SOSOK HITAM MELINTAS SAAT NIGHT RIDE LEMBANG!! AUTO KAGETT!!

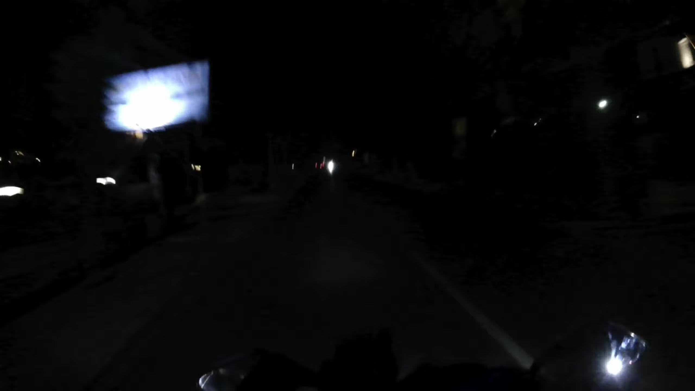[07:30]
Depannya gelap, lampu mati, anjir. Salting langsung dong. Gila, parah, anjir. Kota panik gitu, Pak. Sekarang kita menikmati saja jalan menuju kota Lembang berarti ya? Lembang kota bukan? Kabupaten Subang. Ini dingin. Udah dingin ya di sini. Udah mulai menuju dingin-dingin. Oke. Masuk jalur apa ini? Setiabudi ya? Setiabudi. Ini nikung tipis aja, Dem. Ada truk.